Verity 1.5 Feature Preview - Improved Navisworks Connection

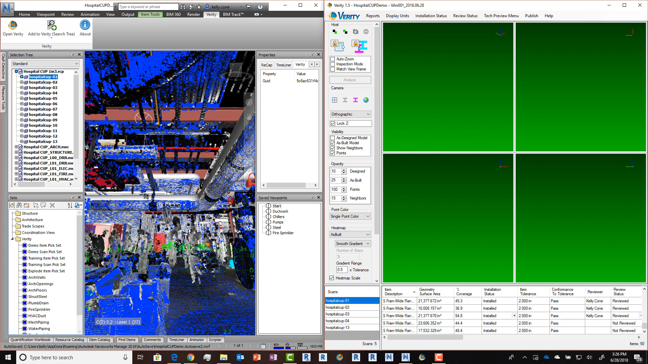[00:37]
We've now brought that across the scan table as well. So when I select a scan, it's selected in Navisworks and I can see which scans I've brought in to analyze and where those are in relation to the model.
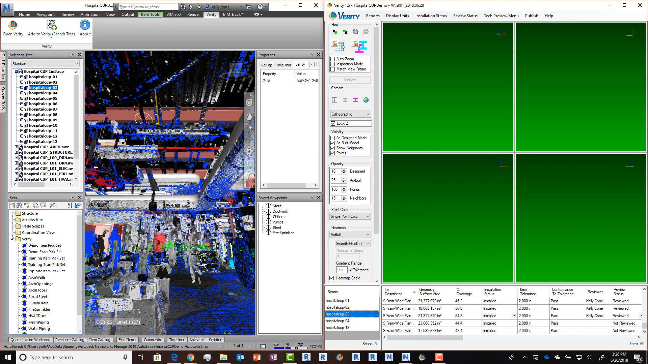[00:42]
We've also added a new view type to Verity. Now when an item is selected and you pick scanner view, it will orient the camera in Verity at the scanner location that has the best view of the particular object. This will give you a view and Verity that is locked to the scanner location and you can look up and down the item and
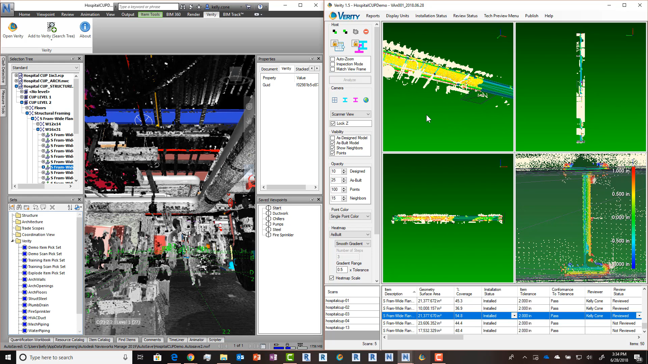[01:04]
see what part of it is covered by the particular scanner that it chose. This has also changed how our AutoZoom functionality works. In tight spaces, AutoZoom rarely gave you a clear view of the element.
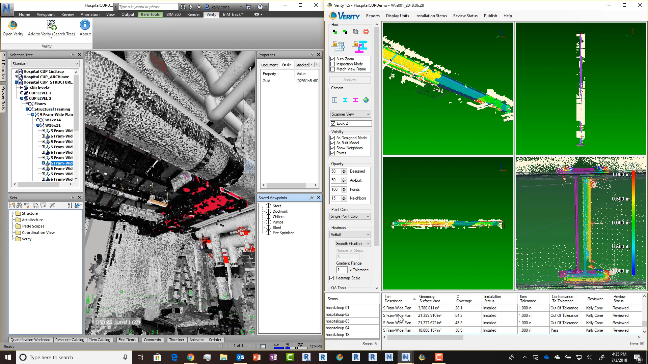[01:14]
Now we use that same algorithm to actually
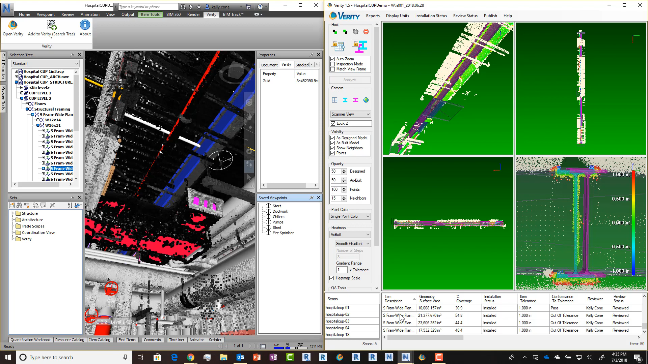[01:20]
identify the AutoZoom location and that will put us at a scanner location. When coupled with our match view frame functionality, it gives you a 360-style view in Navisworks as well. So you can see that in the context of the model. And remember that is bi-directional. So if I go into a look mode in Navisworks and look around, it'll have that same effect back in Verity. We've also added a new way to colorize the point cloud in Verity.
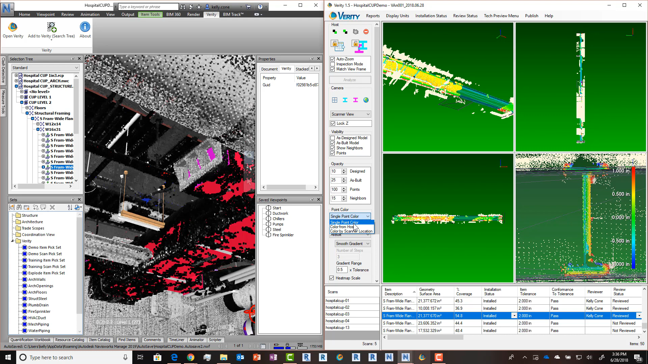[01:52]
Previously, you could change between single point color and color from host. We've added color by scanner location. What this will do is take the first ten scans that have
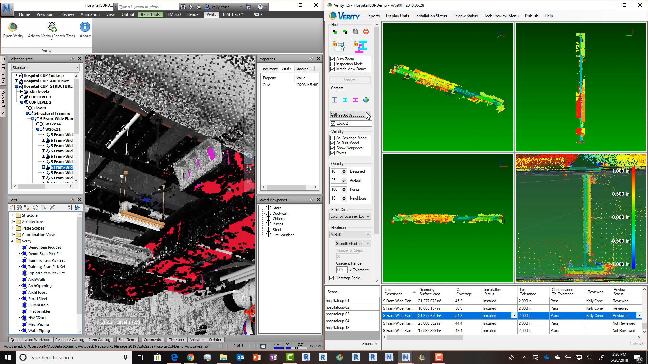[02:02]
a clear view of the geometry and give them each a unique color. Any remaining scans will be colored white still. What this will let you do is look at it and understand which scans on the object are coming from which location,
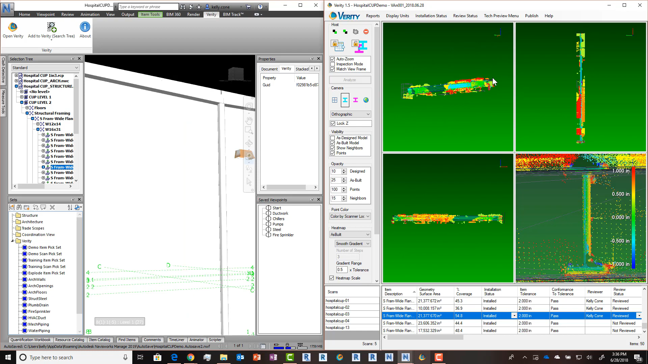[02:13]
which is a great way to look for things like deflection, validate that the points that are on one side of the object really are coming from just that one side of the object.